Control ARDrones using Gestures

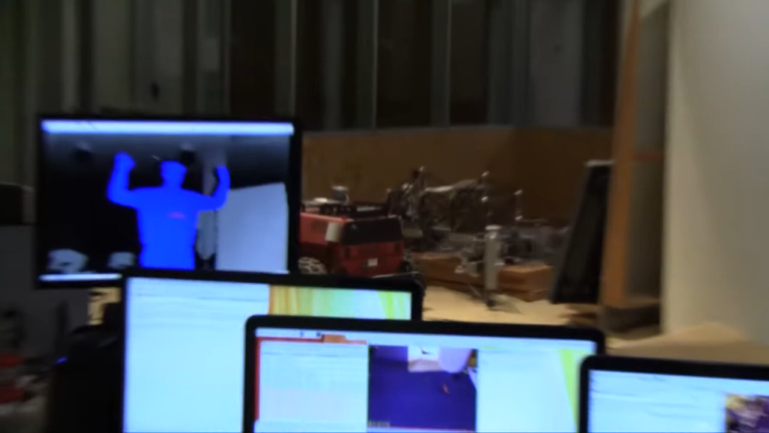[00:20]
If I put my hands up in a calibrating position, it should soon detect the skeleton, my little skeleton frame.
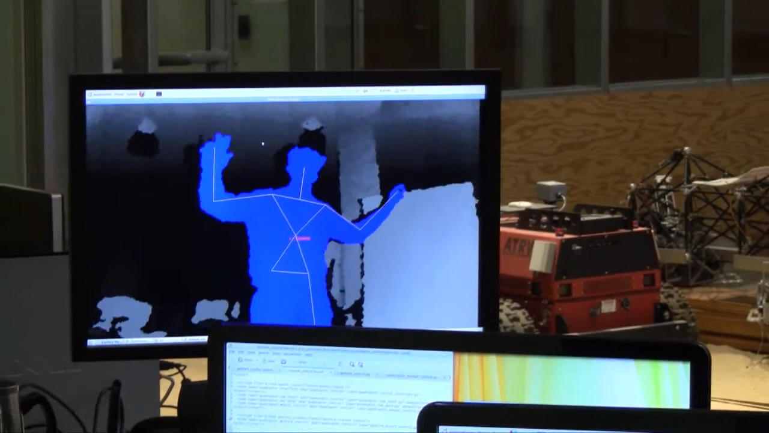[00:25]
So as I move my hands around, it can detect the positions of my hands.
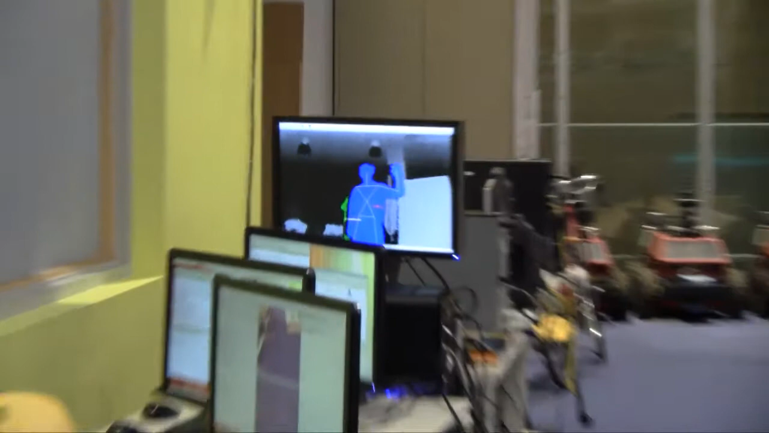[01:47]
As you can see, the detection software correctly identify all the joints inside Andrew's body,
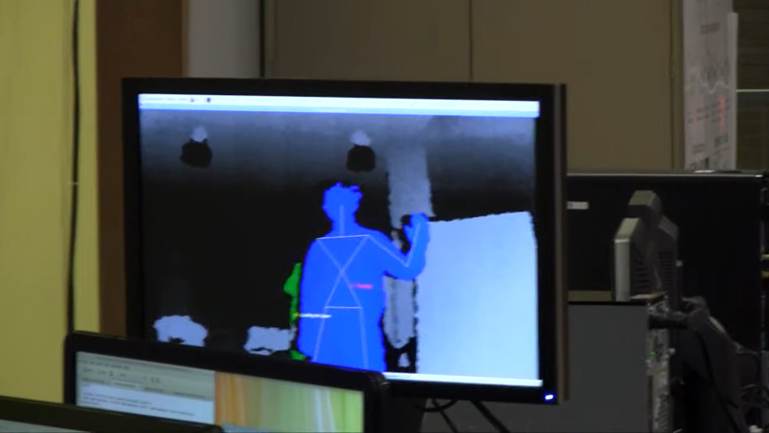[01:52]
and we can just use the transition between left hand and right hand
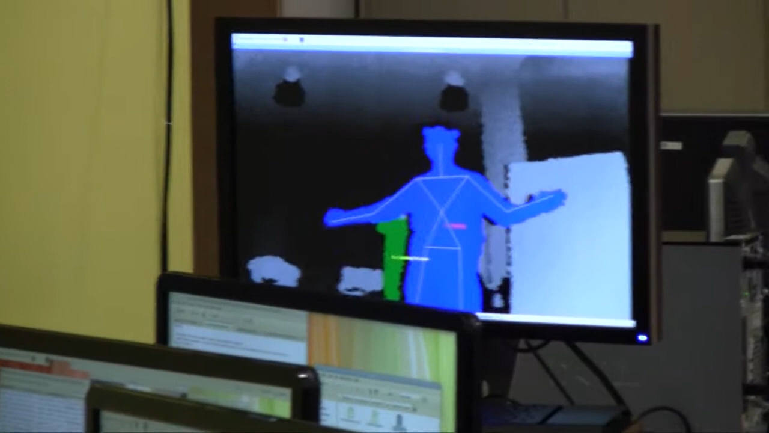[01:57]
to the torso to compute the amount where we would like to input to the quadcopter.
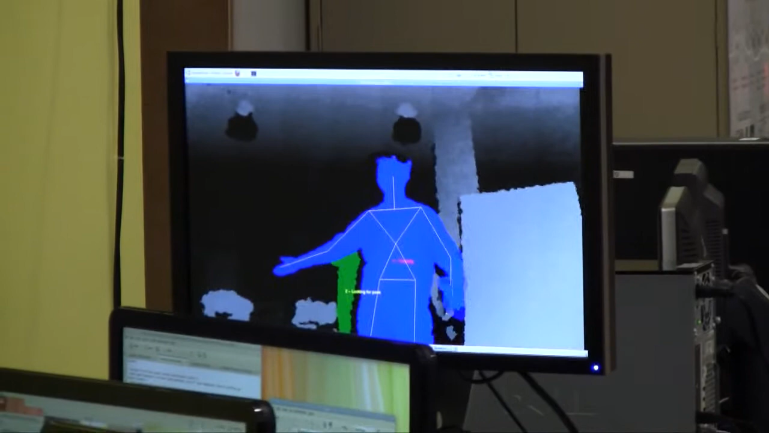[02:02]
Yes, one more thing, we use the right hand to control the takeoff and land.
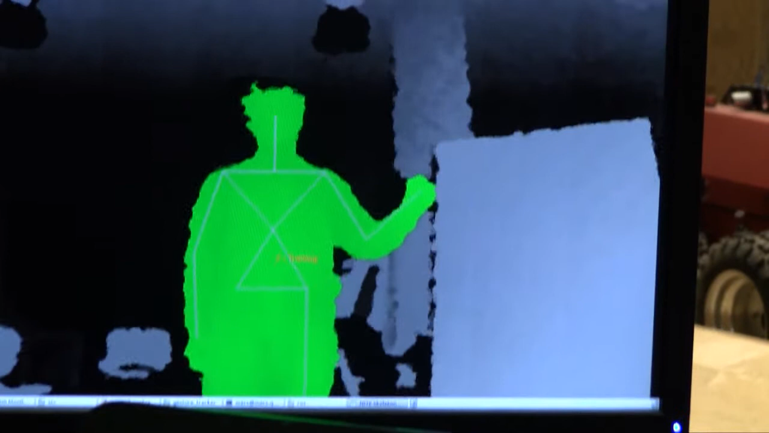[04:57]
The package correctly captures all the drawings inside Andrew's body, as well as the relative position. Yep.